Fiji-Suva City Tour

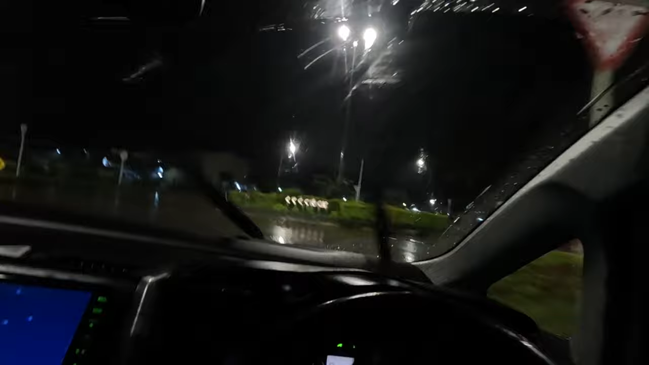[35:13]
Okay, left, right, sida. Okay, it's 6.46, quarter to 7 PM. And the rain has not let up at all.
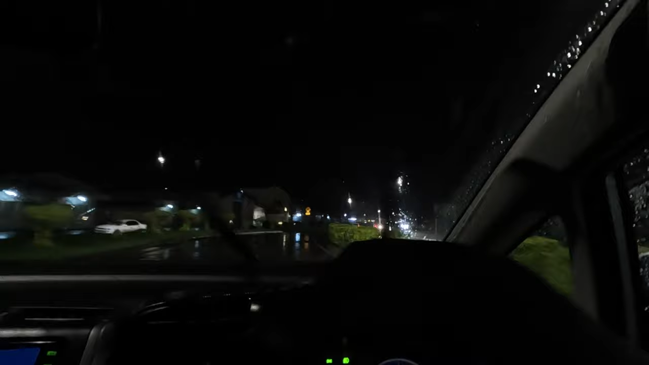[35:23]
It just gets heavier and heavier and then lightens up and heavy again. So, now we are going to Rishi Ram's wife, Josephine's baby. What are you doing, Maruda?